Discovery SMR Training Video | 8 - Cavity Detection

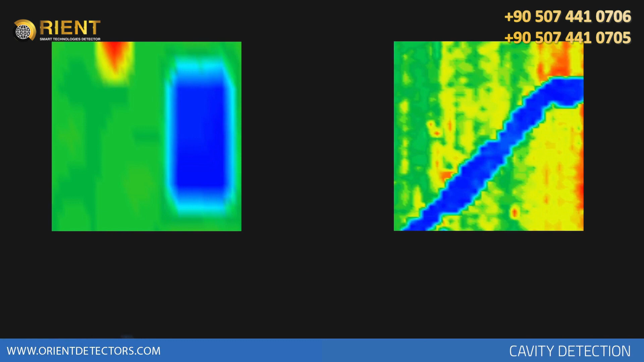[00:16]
Artificially created underground cavities such as tunnels, chambers, tombs are seen as blue color in the graphic.
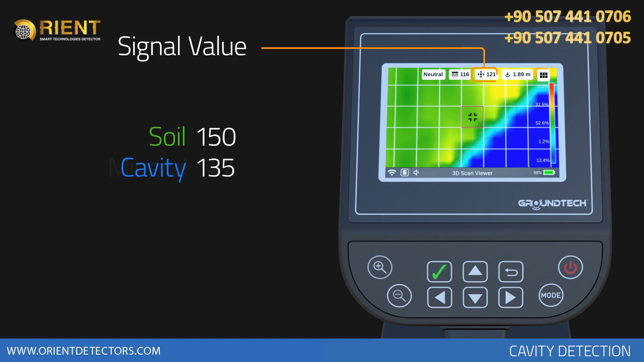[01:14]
If there is a difference of a few units, this data indicates ground caused by rocks or superficial soil variations.